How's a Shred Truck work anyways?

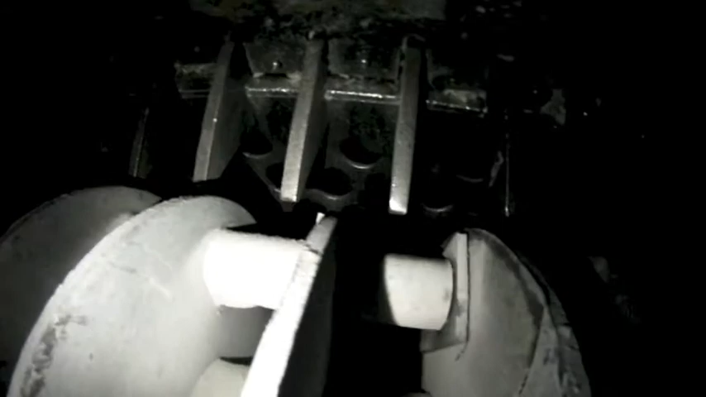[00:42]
Here at the top of the screen, you see the teeth of the feeder backstop, which serve as like a comb. The metal square pieces are called flails. They whip around. It tears the paper through those teeth and beats them against that honeycomb screen that you can see down here.